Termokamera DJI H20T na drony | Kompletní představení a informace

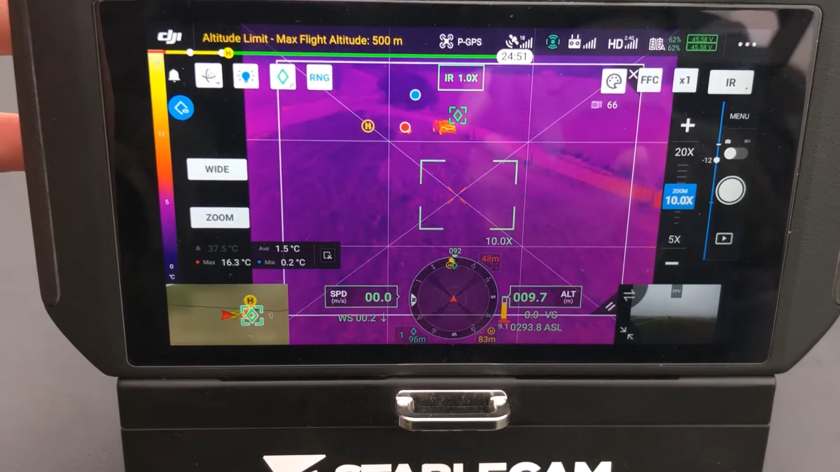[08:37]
On screen: max 16.3°C, min 0.2°C
to znamená to je jakoby ten senzor pro použití v tom Search and Rescue,
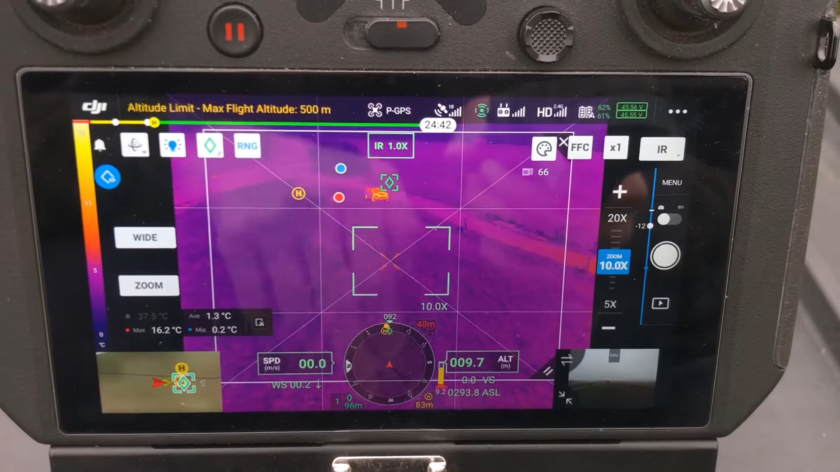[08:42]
On screen: max 16.2°C, min 0.2°C
to znamená vyhledávání lidí, osob, zvířat a podobně, to znamená jak průmyslová inspekce,
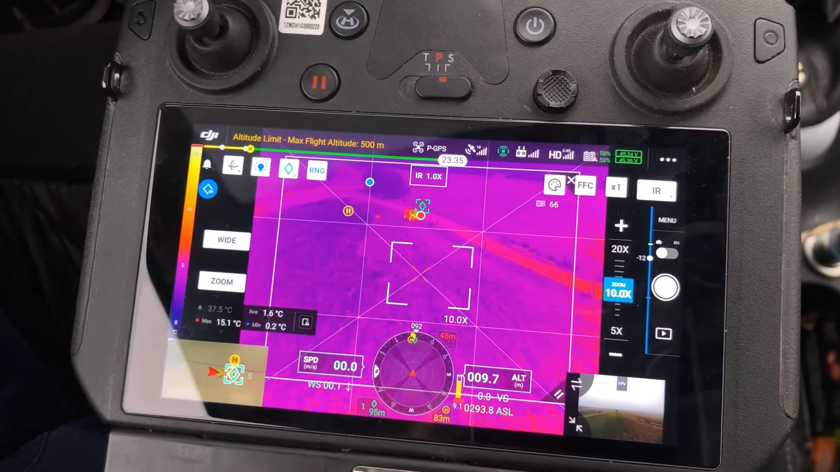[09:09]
On screen: max 15.1°C, min 0.2°C
teď bych se rád věnoval té pravé části, ve které je teda možnost si měnit barevnou paletu.
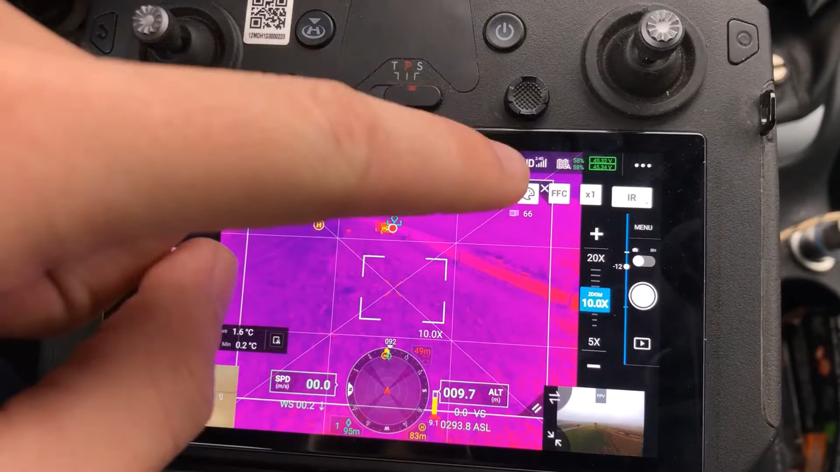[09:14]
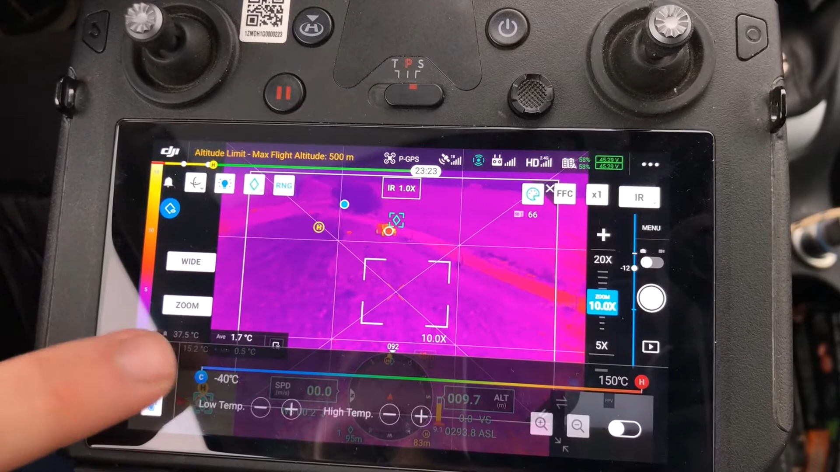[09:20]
On screen: scale top 150°C, scale bottom -40°C
Dle potřeby, to znamená, je tady na výběr z těch standardních palet, můžeme pro příklad rainbow použít
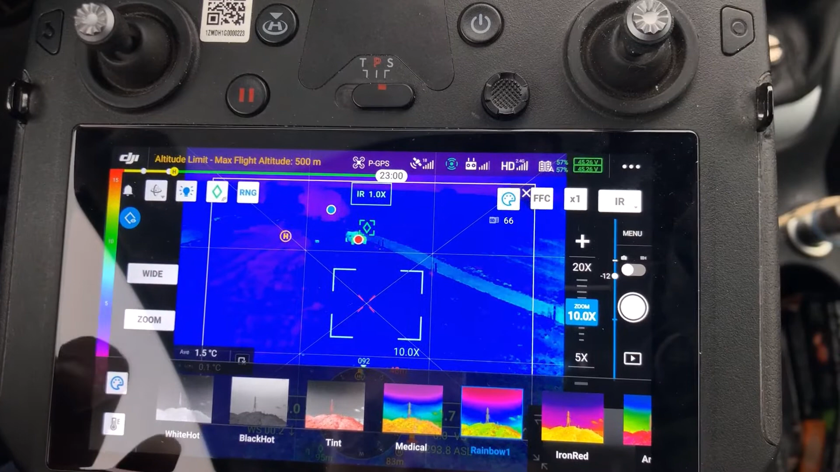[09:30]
a zároveň je tady možnost si nastavit teplotní rozmezí, to znamená intervál teplot, mezi kterými se bude,
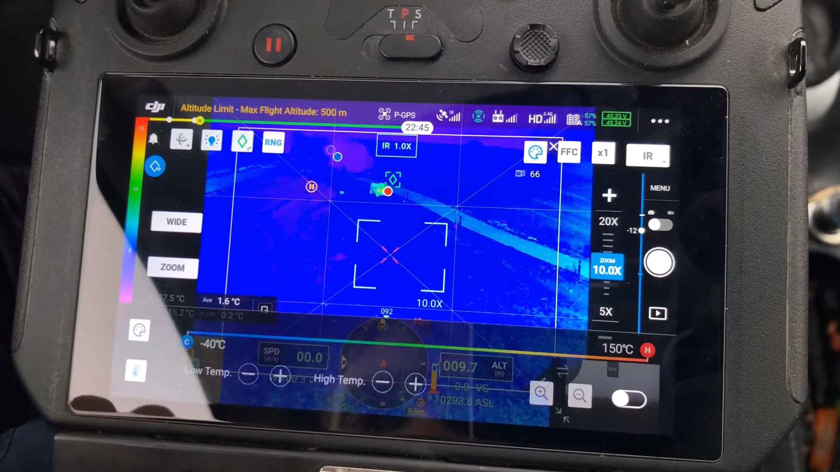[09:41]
mezi kterými bude probíhat to měření a
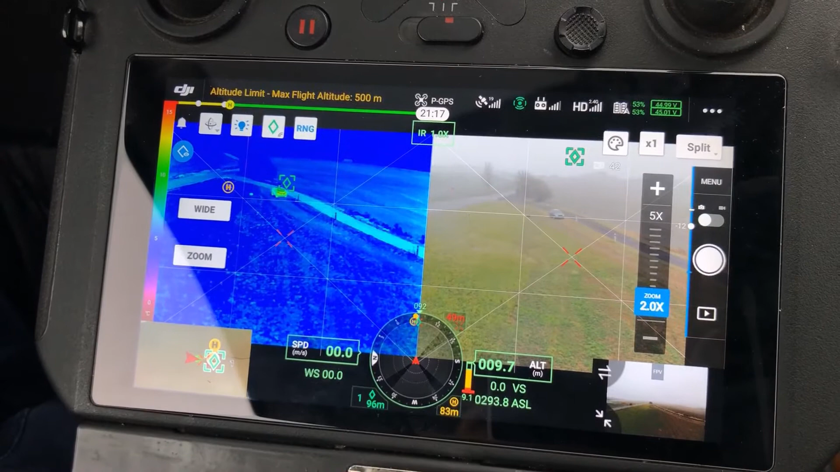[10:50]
což je zase lepší pro orientaci toho měřeného objektu, u té termokamery nám musí být úplně dobře zřejmé, o jaký objekt jde,
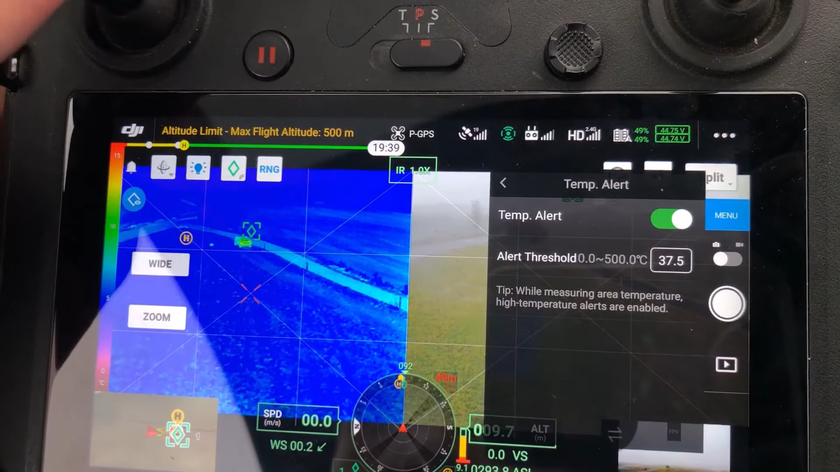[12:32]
tak tady máme těch 307,5 stupně a termokamera už teda vyhledává maximální teplotu a při něm překručením je upozorný.
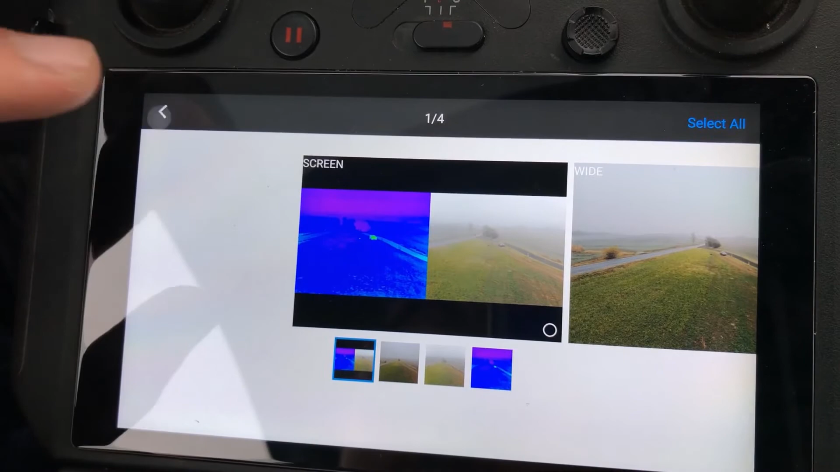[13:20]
Pokud já si ten split režim vypnu a pořídím fotku,
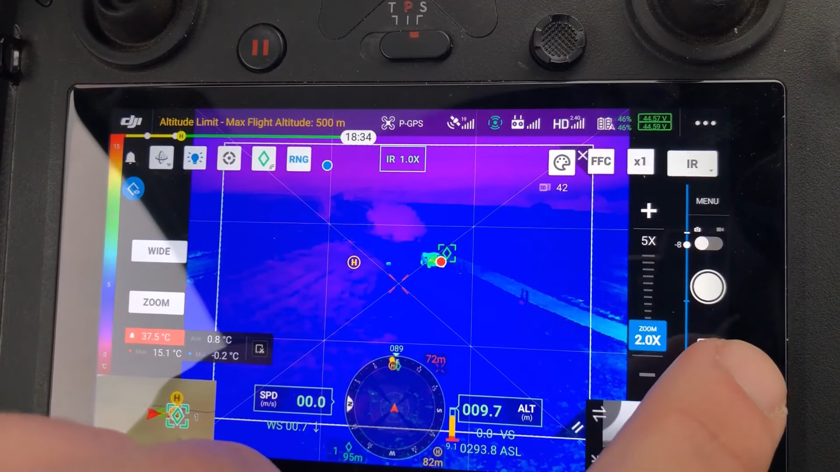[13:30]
tak se mi zase pořídí pouze 3 snímky, širokouhlá kamera, zoomovací kamera a termo.
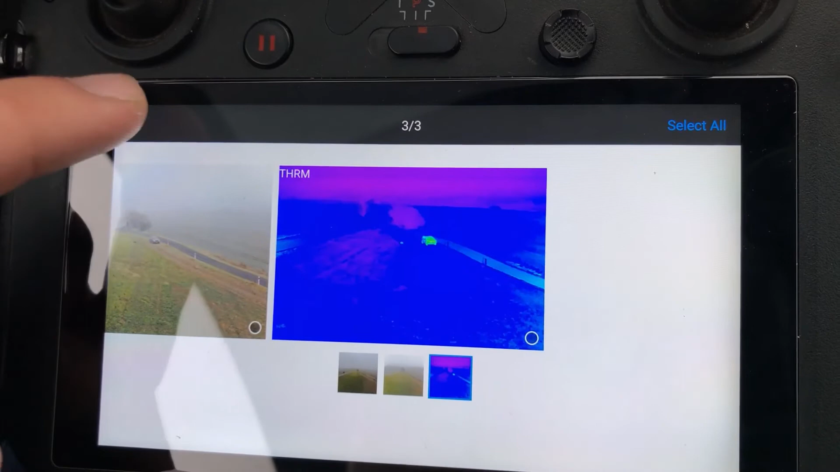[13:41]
Takže výhoda toho split režimu je,